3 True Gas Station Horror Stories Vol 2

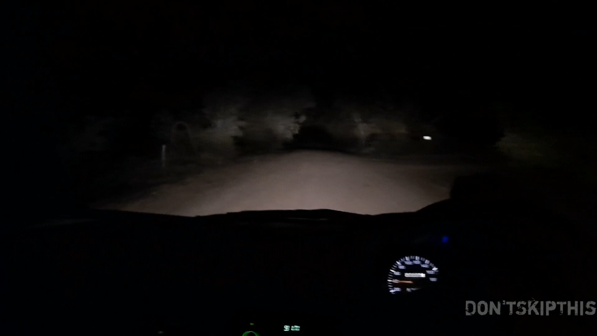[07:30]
I asked how much further her car was as we had been driving down this secluded road with trees on both sides for 10 minutes, with no sign of her car. She told me it was just a little further. I continued driving for another couple of minutes when suddenly my headlights illuminated a car on the side of the road.
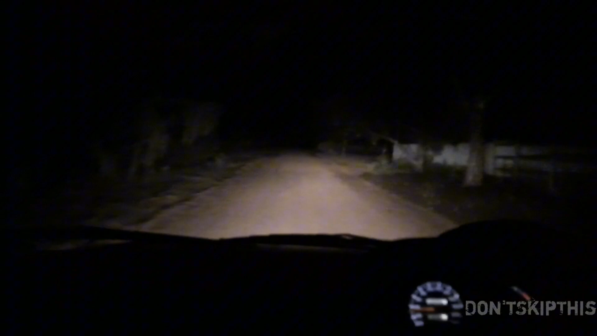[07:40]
As I drove past it, I quickly stopped and asked if that was her car.
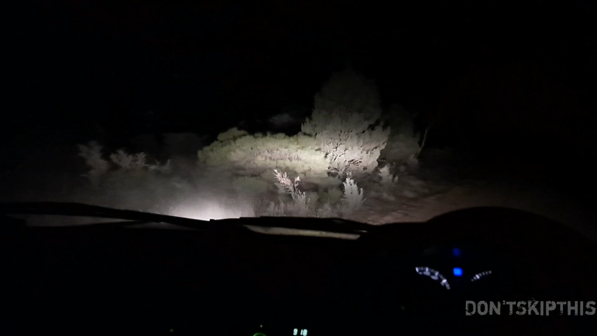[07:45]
She said it was and seemed annoyed that I had passed it. I quickly did a three-point turn, but as I was turning around, I saw another car parked off in the trees.